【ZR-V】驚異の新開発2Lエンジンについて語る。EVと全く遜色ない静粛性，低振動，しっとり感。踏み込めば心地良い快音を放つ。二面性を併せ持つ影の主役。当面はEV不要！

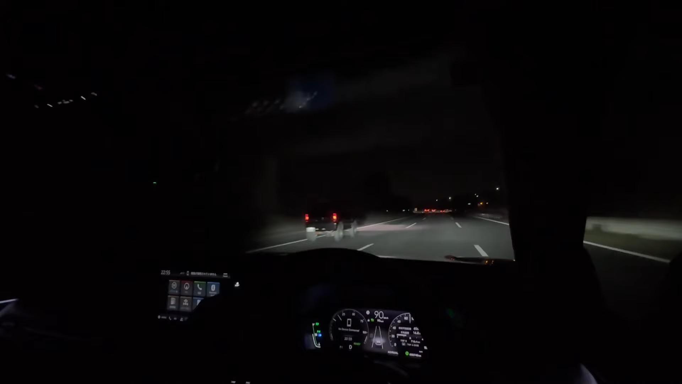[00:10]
こんにちはこんばんはゆのりです z r v で夜の関越道を走行中ですねまあちょっと雑談 z r v に関する雑談またしていこうかなと思います今回はですねまぁちょっと z r v のねぇ エンジンについての話ですねエンジンつってもあの ハイブリッドのエンジンですねe h v の エンジンうんあのガソリン車もあるので z r v のガソリン車の1.